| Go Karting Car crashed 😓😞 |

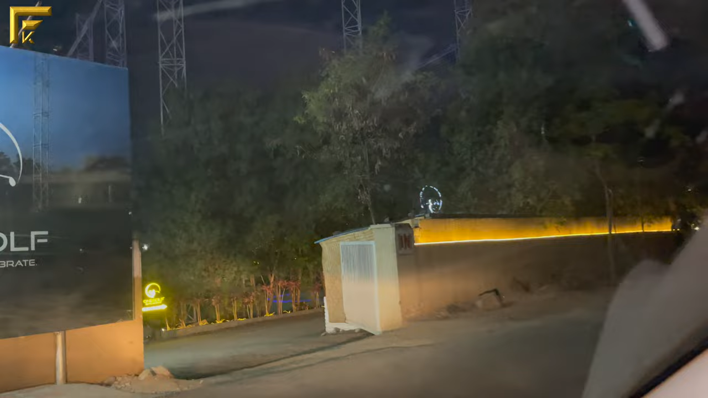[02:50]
तो वैसे एंट्रेंस तो बहुत ज़बरदस्त लग रहा है यार, भाई देखने में तो बहुत ज़बरदस्त लग रहा है।
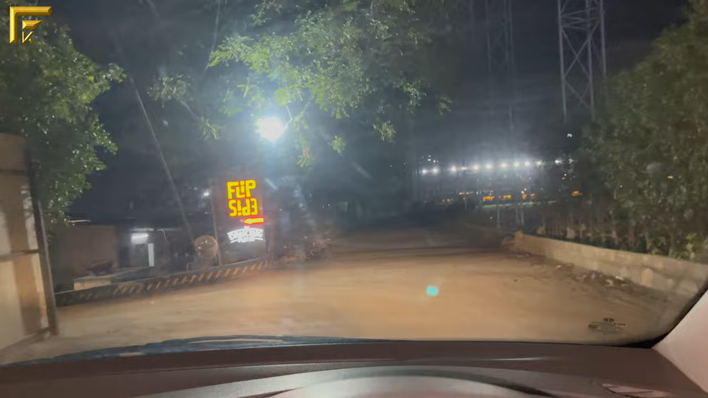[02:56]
अंदर चल के ही देखना पड़ेगा क्या क्या है यहाँ पे। तो ये है वो सामने कार पार्किंग क्या जगह है,
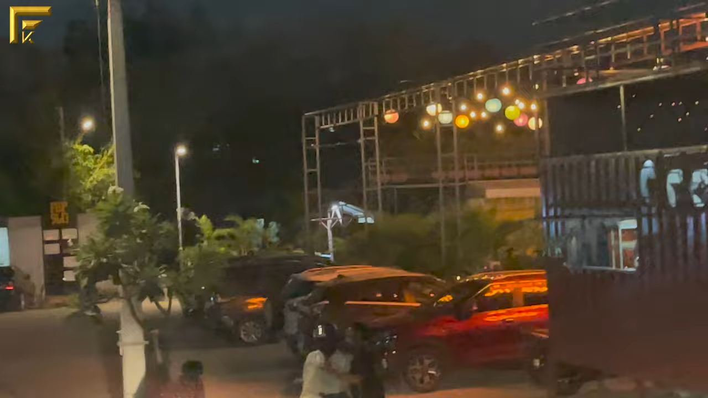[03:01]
और अभी कुछ ऐसा दिख रहा है बाहर से।
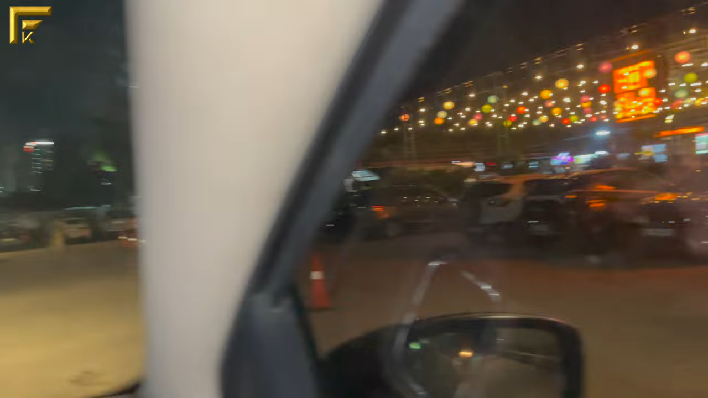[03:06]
तो चलो अंदर चल के देखते हैं एक बार, बाहर से तो भाई बहुत ज़बरदस्त दिख रहा है।